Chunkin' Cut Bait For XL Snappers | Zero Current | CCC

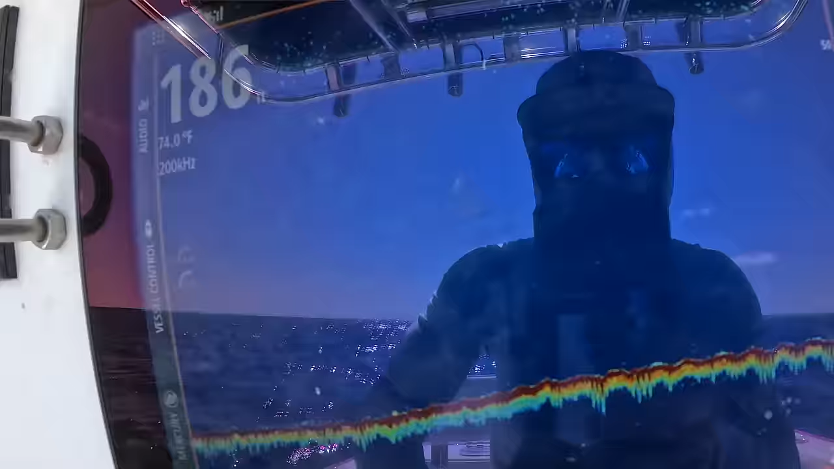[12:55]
On screen: water 74.0°F
It looks literally just like flat bottom.
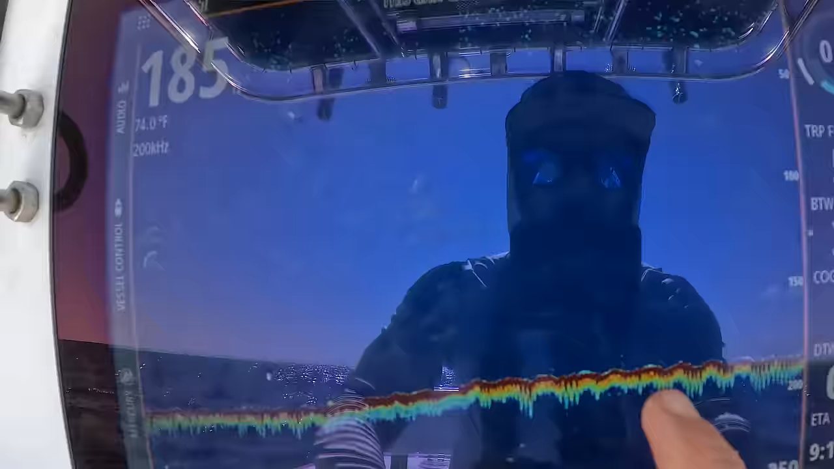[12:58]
On screen: water 74.0°F
Again, working hard bottom. The reason I know there's fish here is because I've fished it before and I've tried. Put the time in and you find them.